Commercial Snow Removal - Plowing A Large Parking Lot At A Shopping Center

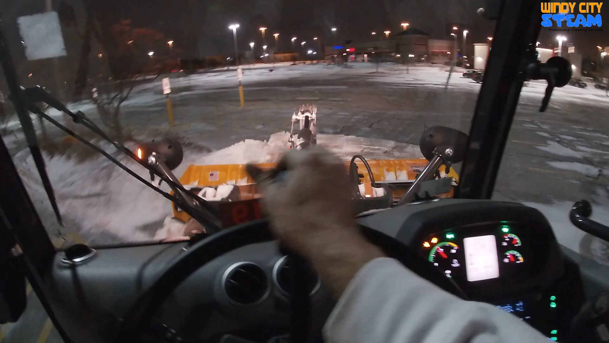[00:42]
just taking it pushing it to the pile
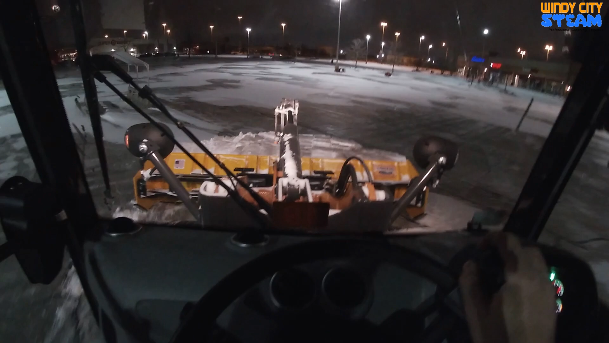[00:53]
the sidewalk crew come through and clean up in front of the stores it's my job to pick it up push it far to the back of the lots
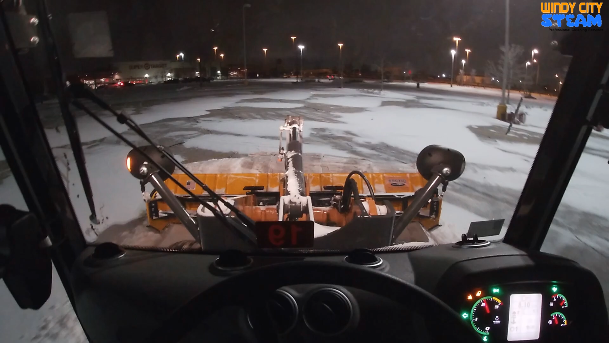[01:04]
and i can't believe how much it drifted up there but it seems like those are really the only areas i'm gonna have to hit
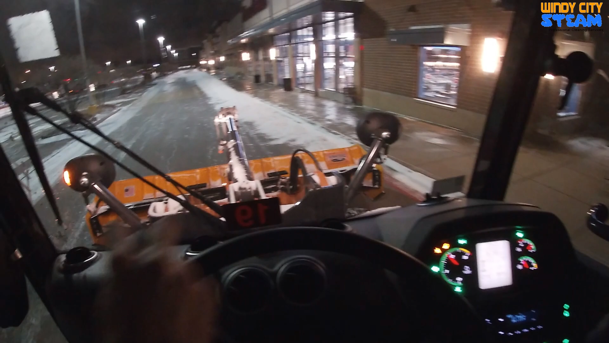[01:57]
i'll just start showing at it just about like that
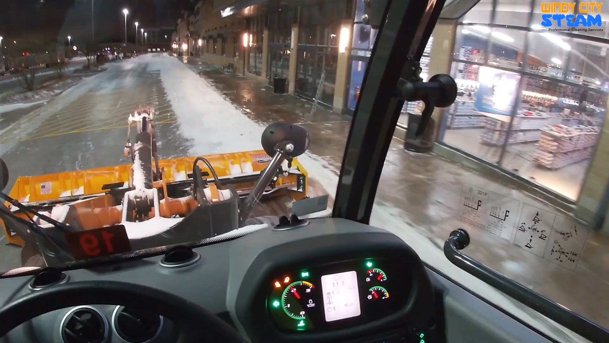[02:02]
so i notice it start wind rolling out